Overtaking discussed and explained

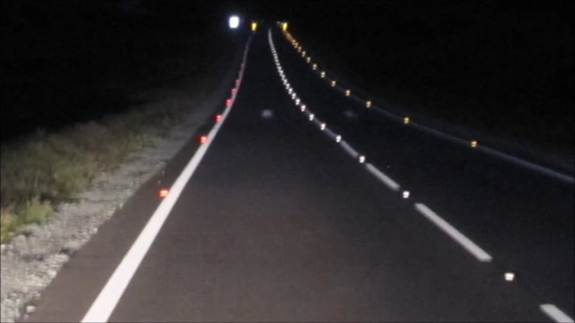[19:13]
so as you look up the road you're thinking well there's nothing coming